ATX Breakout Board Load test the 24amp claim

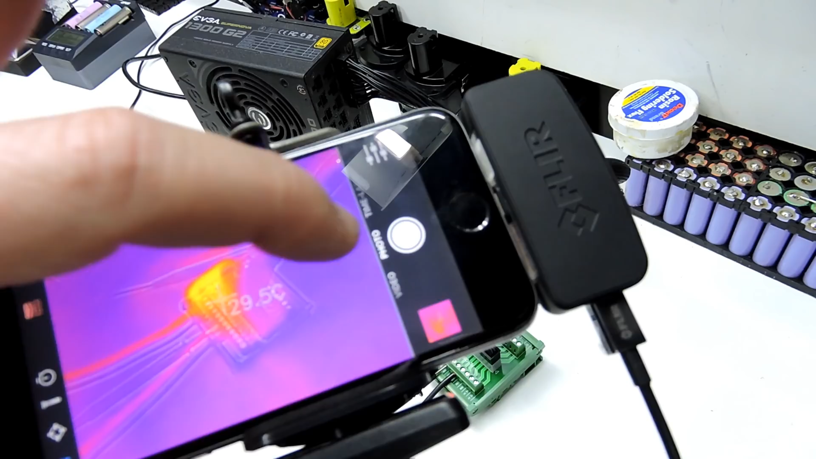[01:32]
On screen: spot 29.5°C
Video. Plug that in. Wait for the fan to kick on. There we go.
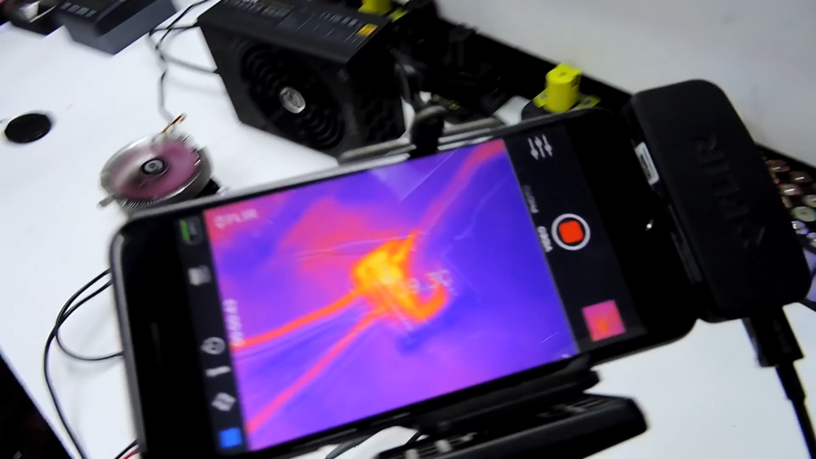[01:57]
We can see it's starting to get a little bit warm.
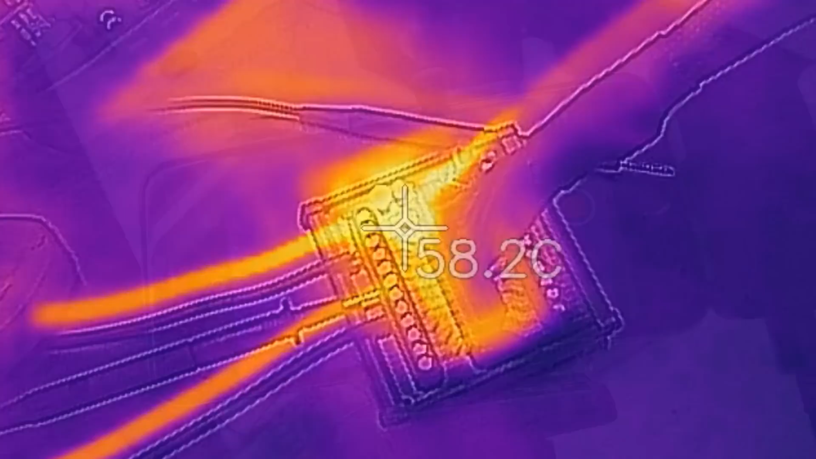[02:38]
On screen: spot 58.2°C
And 2 minutes and 20 seconds in. We'll see if we can move this camera around a little bit. To get a slightly higher temperature. Of course this is always fun isn't it. There you go. So we're at 70 degrees. So it's that track on the motherboard.